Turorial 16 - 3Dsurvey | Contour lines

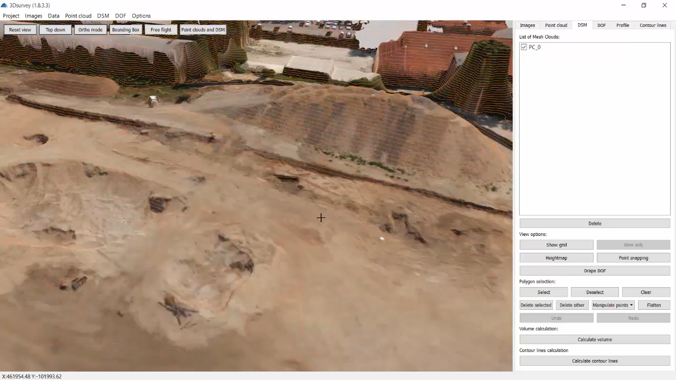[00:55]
It's available through DSM, Point Cloud,
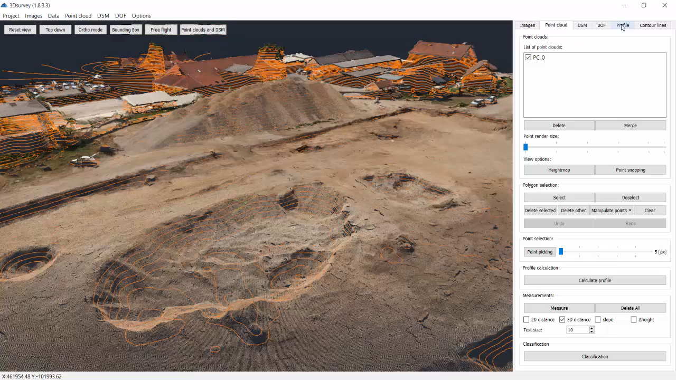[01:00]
and DOF tabs.
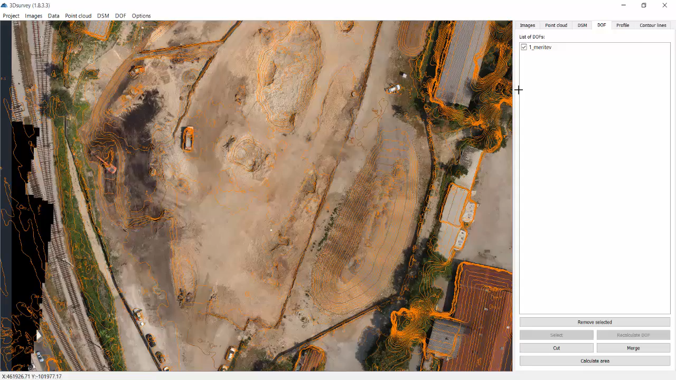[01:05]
For any extra modifications, access it through contour lines tab,
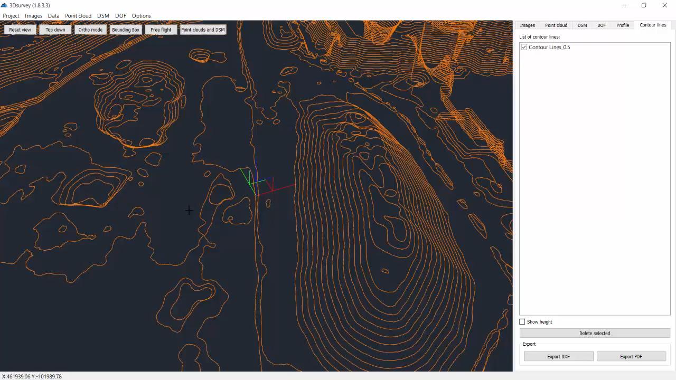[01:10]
turn the contour lines height on or off, and export everything in DXF or PDF format.